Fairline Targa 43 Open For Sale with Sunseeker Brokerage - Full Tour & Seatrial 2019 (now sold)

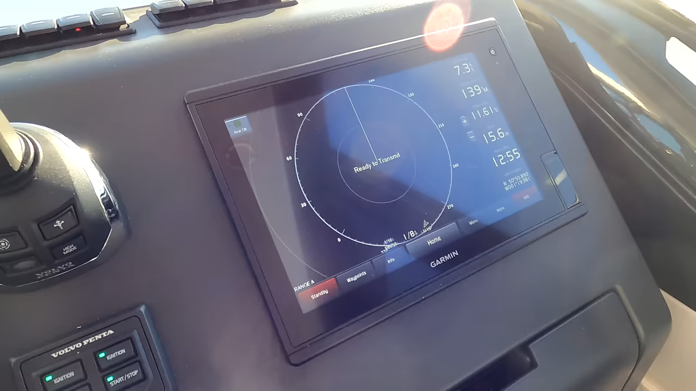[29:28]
plotter system here to find our transmit on so we're just spinning up
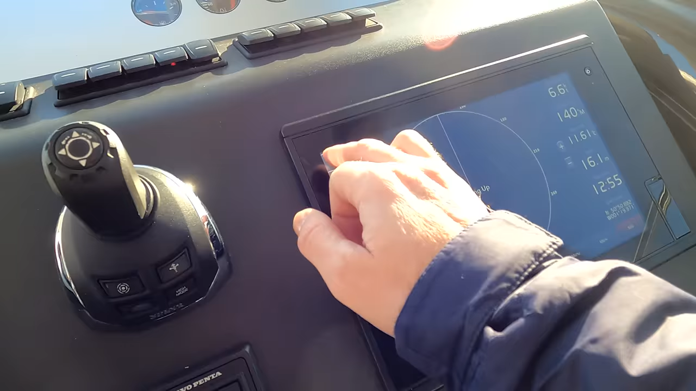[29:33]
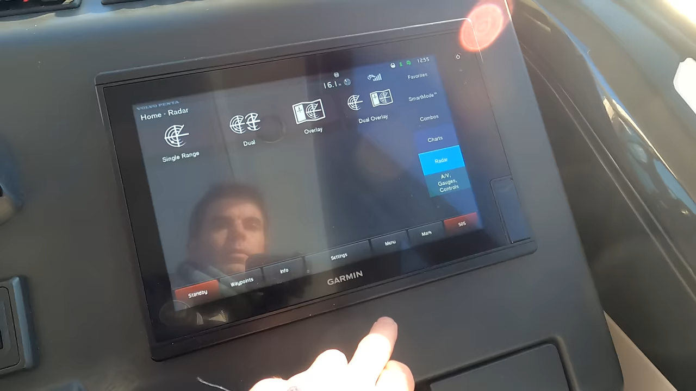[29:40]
and if we go into something like that that will give us a chart
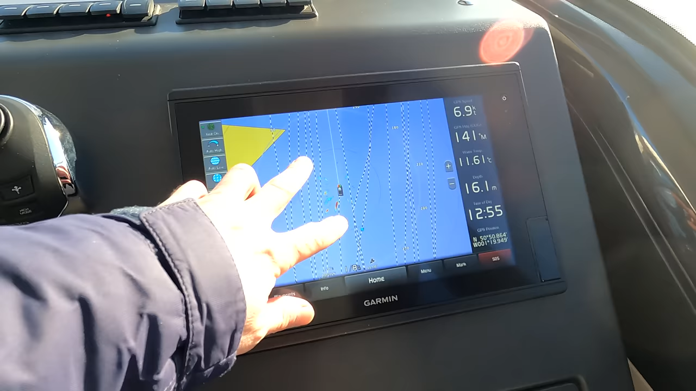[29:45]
with a radar overlay over the top so we can see things like the big ships over here off on the starboard side and another one which is the